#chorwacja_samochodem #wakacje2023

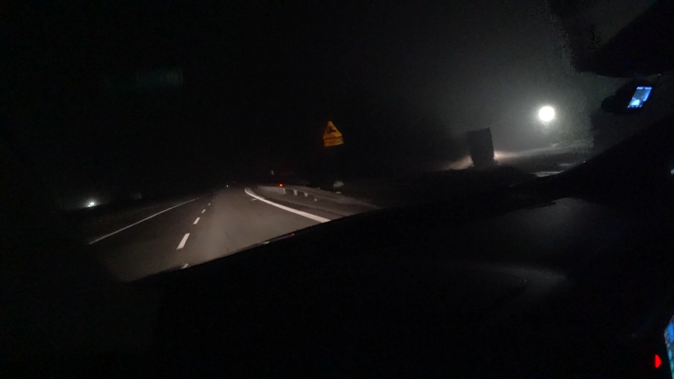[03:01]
A tak na marginesie, jeżeli by cały czas jechać bez żadnego zatrzymania, to teoretycznie do celu zostało w tym momencie, przy aktualnym ruchu oczywiście. Dziesięć godzin, jakieś dziewięćset kilometrów. Tutaj zaparkowane ciężarówki. No i warunki pogodowe takie, że nie pada, ale są mgły.